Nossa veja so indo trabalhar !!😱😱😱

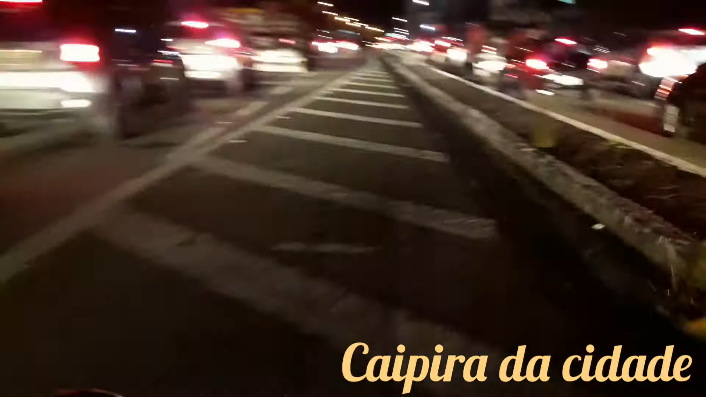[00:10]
ninguém vai pra frente nem pra trás, a bicicleta ganha, olha aí. Vê se pode meu povo, olha aí, como é que tá aí a situação do nosso trânsito, 7 horas da noite,
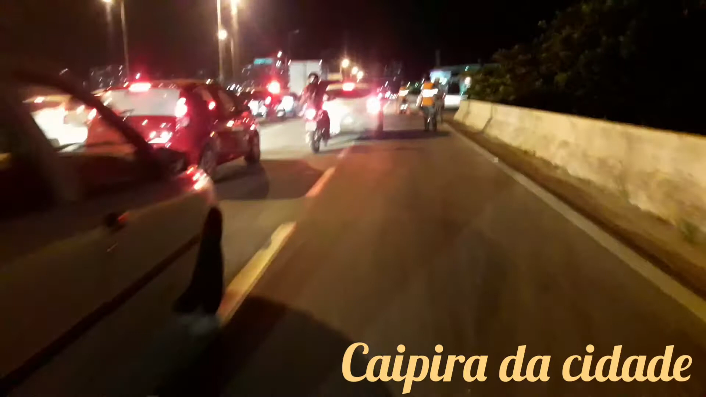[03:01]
Só Jesus na casa. O trânsito tá grande, meu povo. É só Jesus. Olha aqui. Deixa eu passar.